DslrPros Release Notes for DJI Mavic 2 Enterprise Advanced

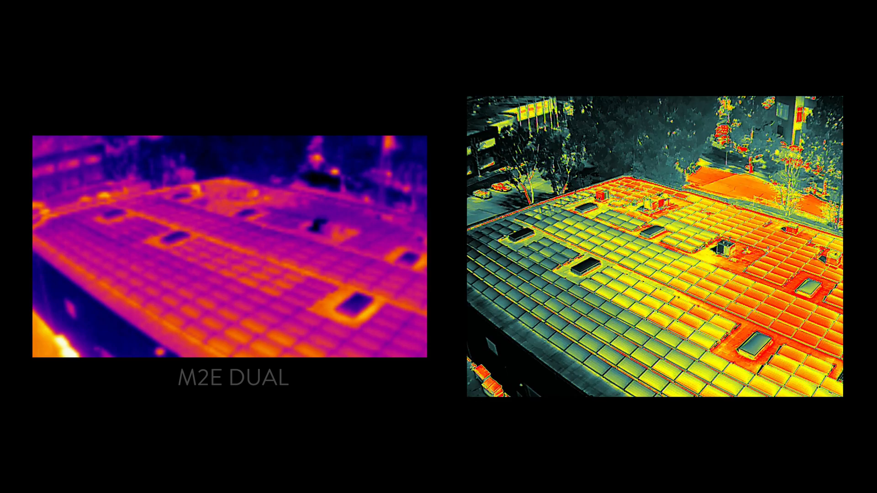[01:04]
This new thermal sensor is not only much larger at 640x512 pixels as opposed to the 160x120 pixels of the original dual, it's also much smoother at 30 hertz. While the change in resolution is significant and valuable in and of itself, this new camera is also radiometric.
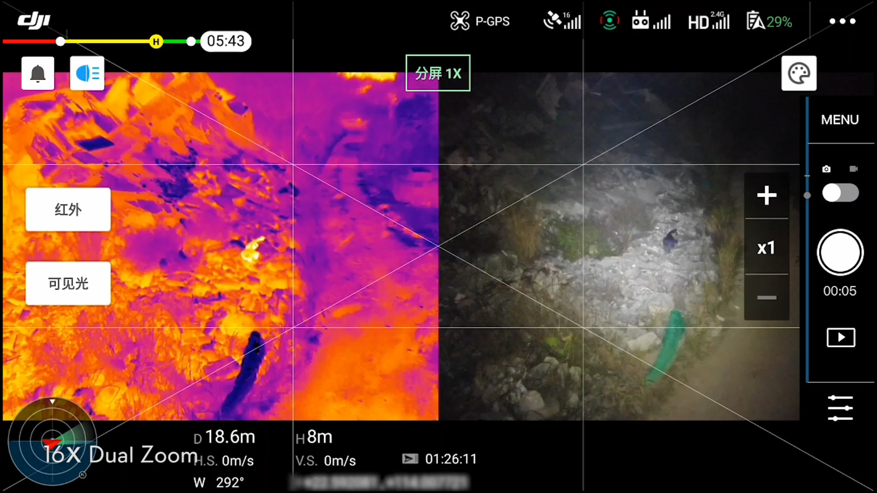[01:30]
But unlike the Dual, it will record those temperature values per pixel so that you can evaluate it later. All of that with an accuracy of about plus or minus 2 degrees.